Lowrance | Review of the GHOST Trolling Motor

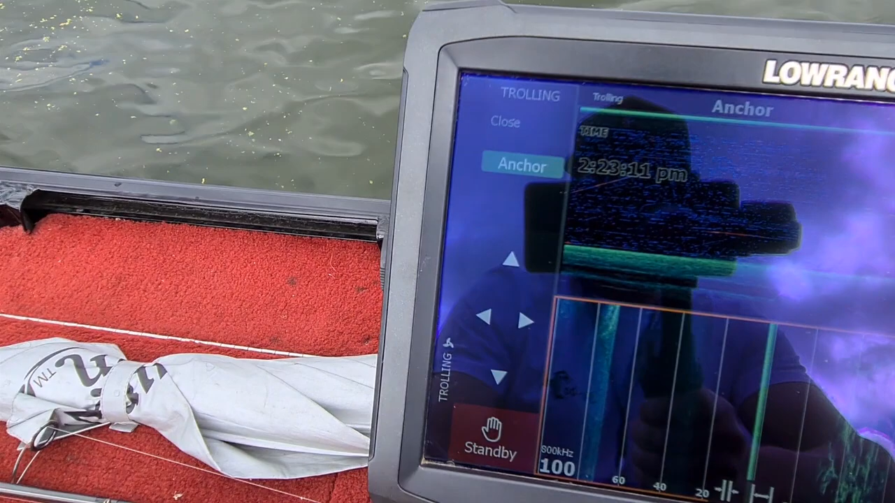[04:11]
Now, if you need to know how to get that control panel on the side, you can jump them on YouTube channel,
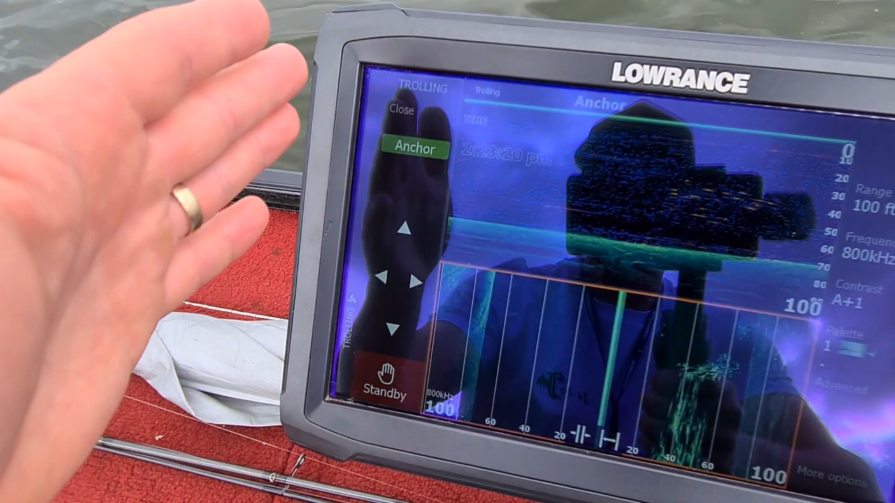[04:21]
and there's directions on how to actually get that control panel on the side of your sounder, on any page or any screen. So, yep, you've got your jog keys there, up, down, left, or right.
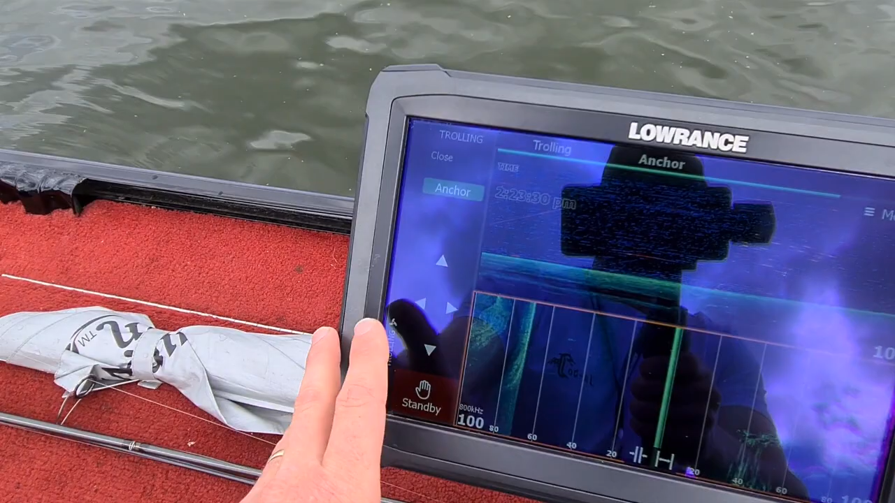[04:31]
They work really well. I find these so handy when
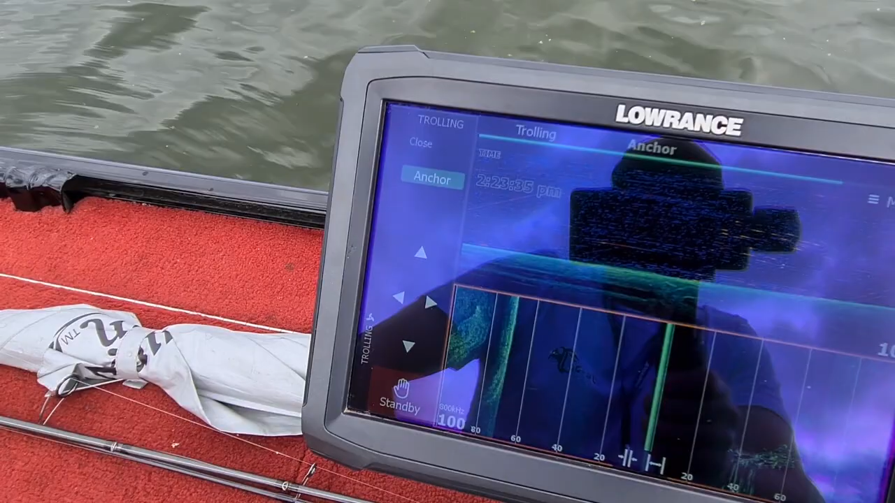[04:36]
you're fishing flats and you're moving away from fish.
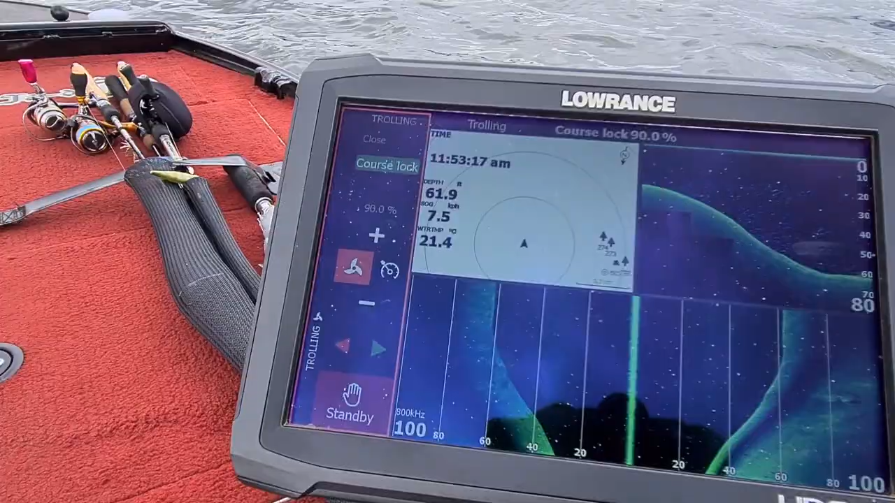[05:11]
On screen: water 21.4°C
So here we are on course lock mode, as you can see, we're cruising along quite nicely. It's a pretty cool function.
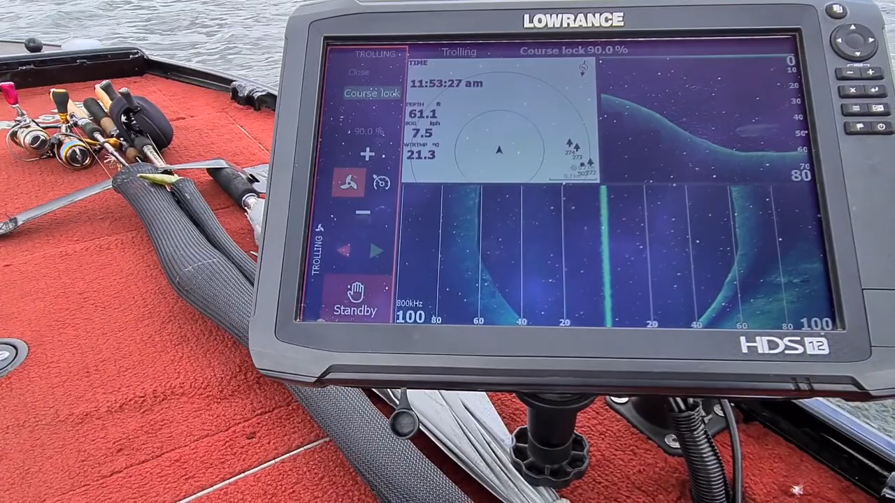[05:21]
You can steer from your sounder if you've got the NEMA 2000 network connected with the Ghost, so you can just steer left and right.
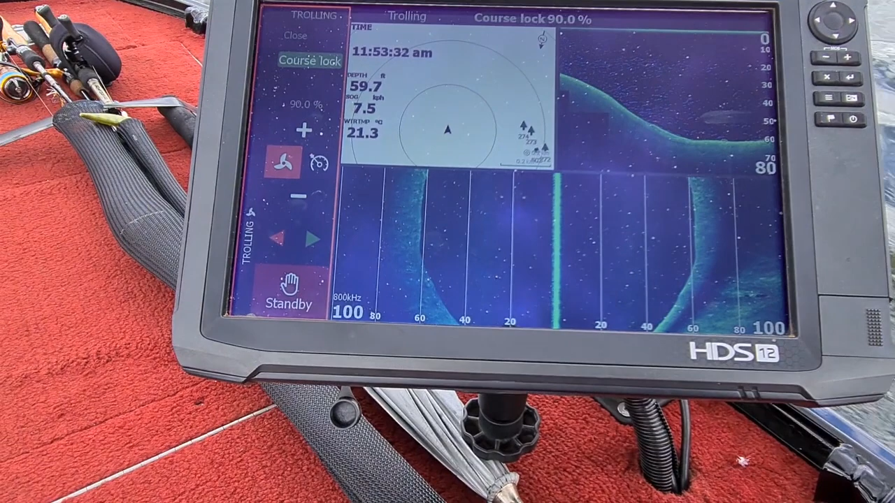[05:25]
On screen: depth 59.7 ft, water 21.3°C
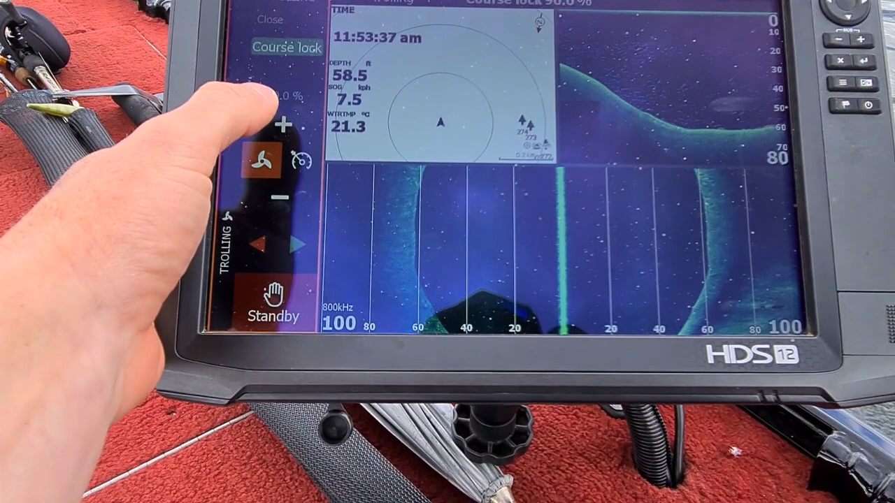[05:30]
On screen: depth 58.5 ft, water 21.3°C, speed 7.5 km/h
That's a prop, propulsion, and then we're at 90% speed, and you can go up or down to change the speed, and this is just the pause button.
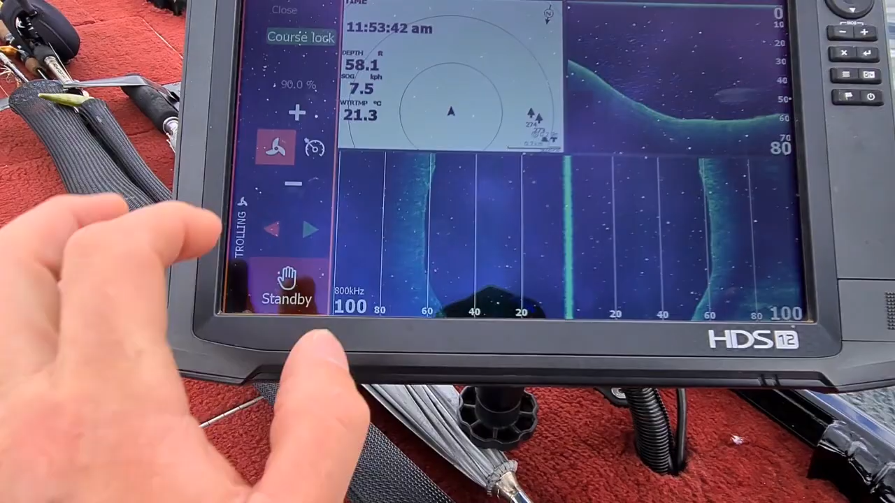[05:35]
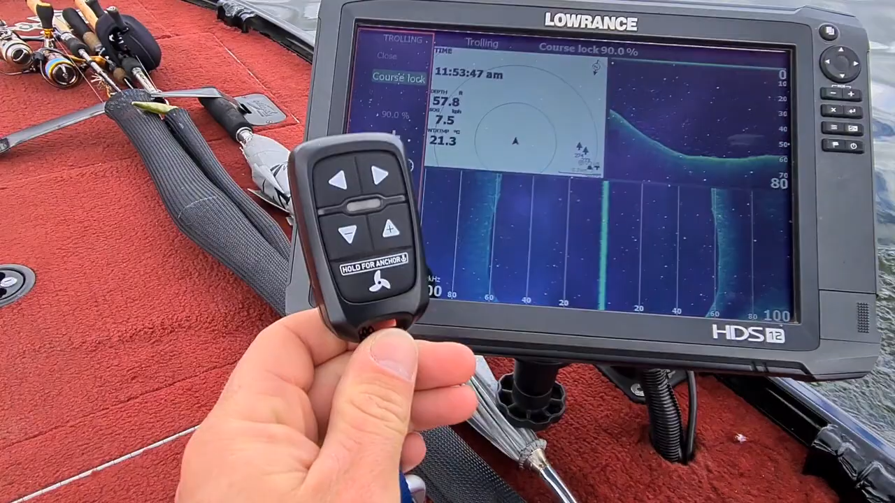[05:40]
You can also steer with the remote at the same time. We'll turn the motor very slightly. It won't be a fast turn, so we'll just see if we can see it. But I'm just going to turn left for a second.
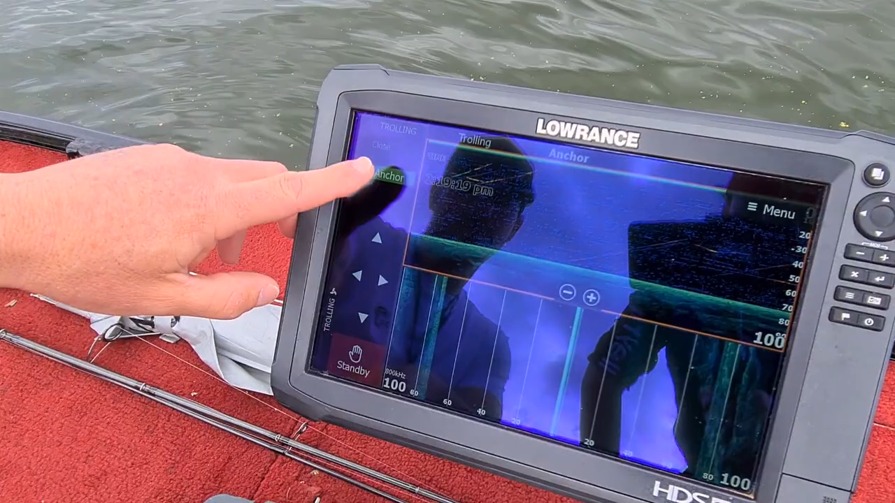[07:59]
It doesn't show any percentage or what number it's using.
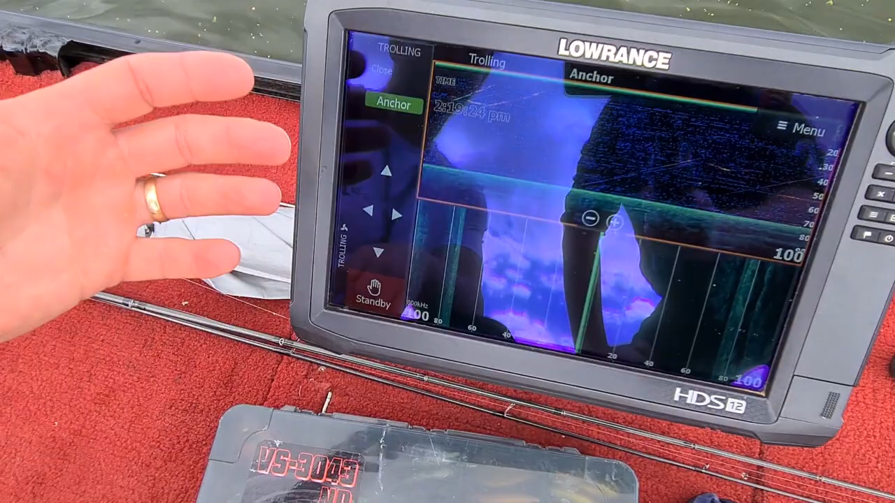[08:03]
So I found that's a little bit different to the motors that I've used before.
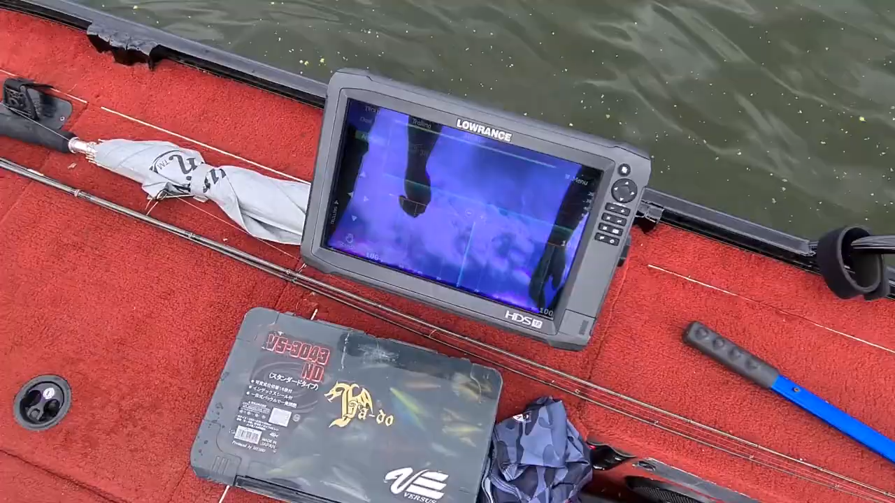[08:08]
The other brands normally have like a percentage or a number on correlating to what your foot pedal would be if it was activated.